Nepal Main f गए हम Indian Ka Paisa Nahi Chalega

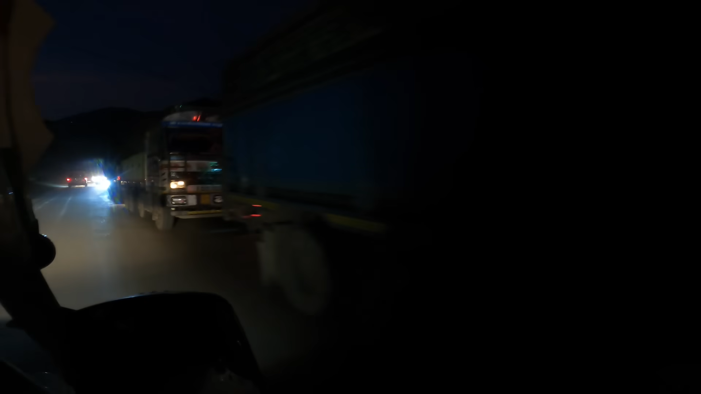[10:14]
यह देखो भाई असली नजारा नेपाल का असली नजारा
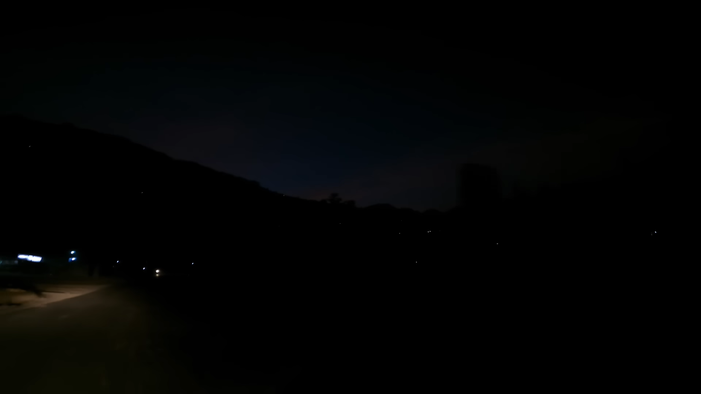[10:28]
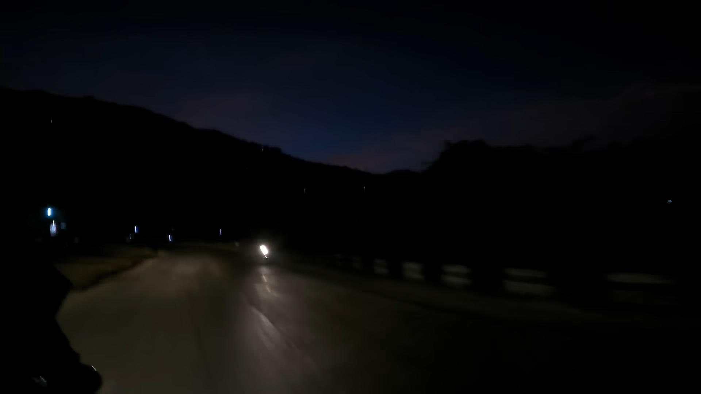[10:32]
भाई कुछ अलग तरीके का वाई दे रहा है यह देखो पहाड के उपर से लाइट आ रहा है